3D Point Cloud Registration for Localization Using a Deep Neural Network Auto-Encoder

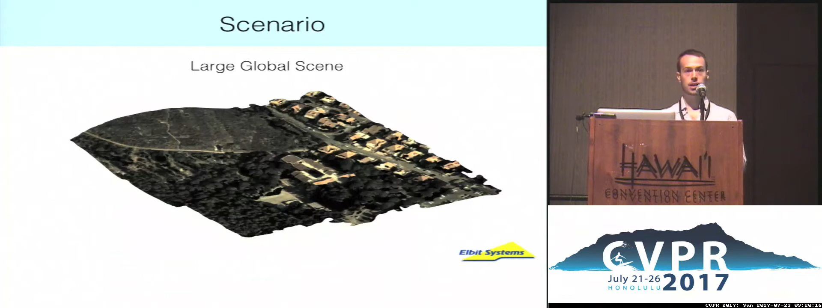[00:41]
So more specifically, the scenario that we're looking at is a large global scene. These are some houses on a small hillside. And we can capture that scene from the sky using a point cloud and understand the geometric information in the global scene.
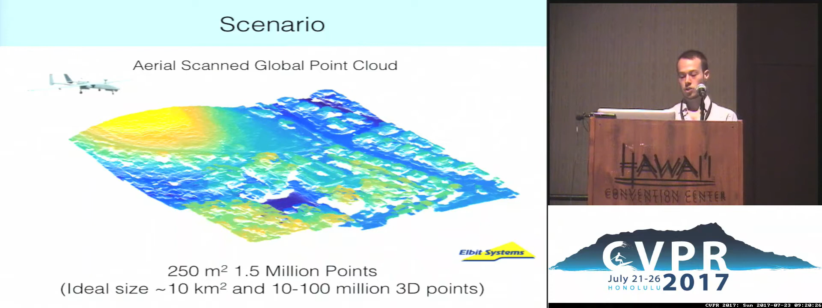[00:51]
So this is a global scene of 1.5 million points. And we also have a local scene captured
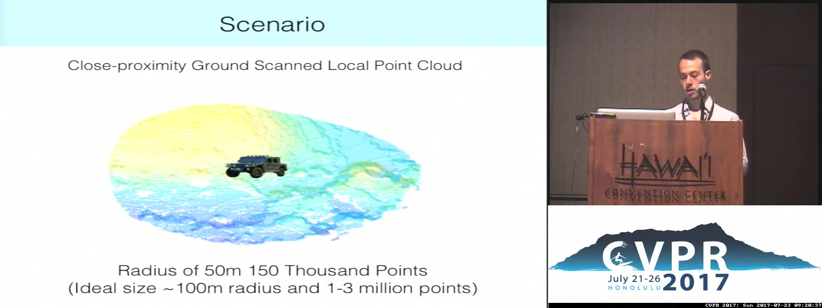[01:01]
also with a point cloud of around 150,000 points. And our goal is to find the location and orientation of the local point cloud from within the global point cloud.
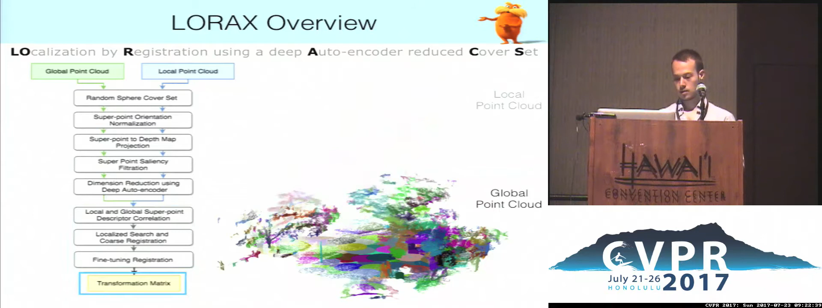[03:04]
then get the course registration, and finally fine-tune it with ICP. So let's get into the random sphere cover set. This is an extremely simple algorithm, but we think can be very useful for many applications dealing with large point clouds.
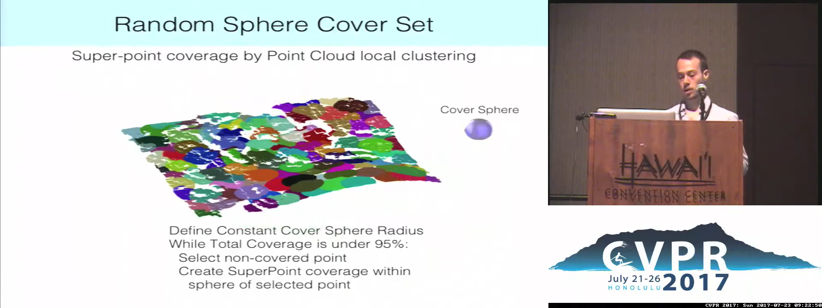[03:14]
So we define a constant cover sphere radius, and while the total coverage of points in the point cloud is under 95%, we select a non-covered point and create a super point coverage within the sphere of the selected point.
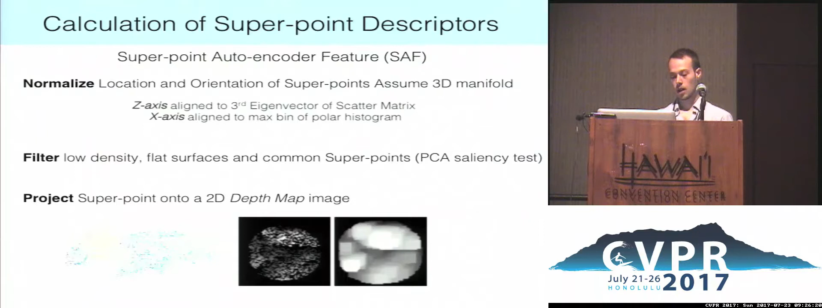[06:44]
and then we use a simple max filter to spread out the height results. We assume that surfaces in the real world aren't made up of individual sparse points. So now we can input our...
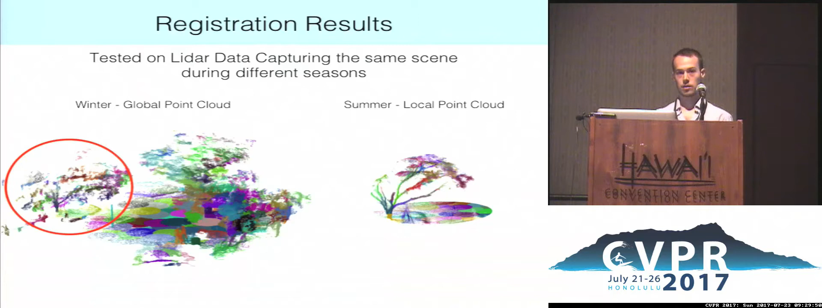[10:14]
Now, these are some results that we've received. We tested our algorithm against the KeyPoint Plus FPFH algorithm, which was the current state-of-the-art.